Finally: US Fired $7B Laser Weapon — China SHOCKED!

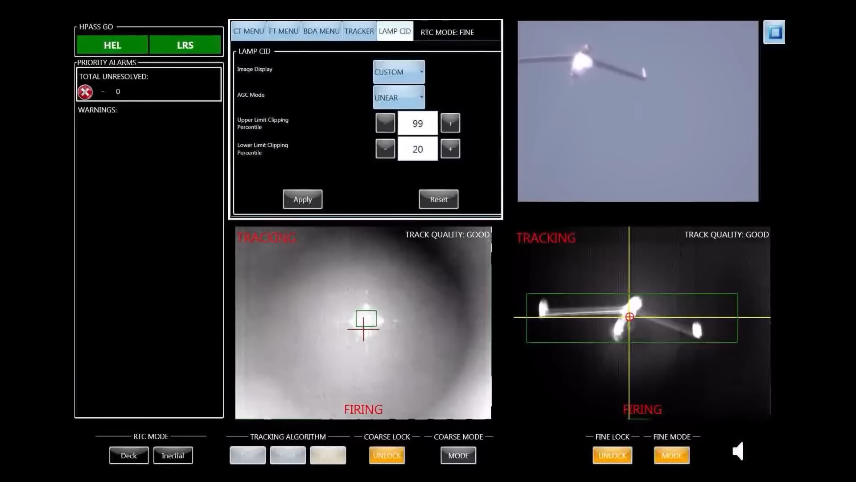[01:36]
It combines three functions, a laser to disable physical targets,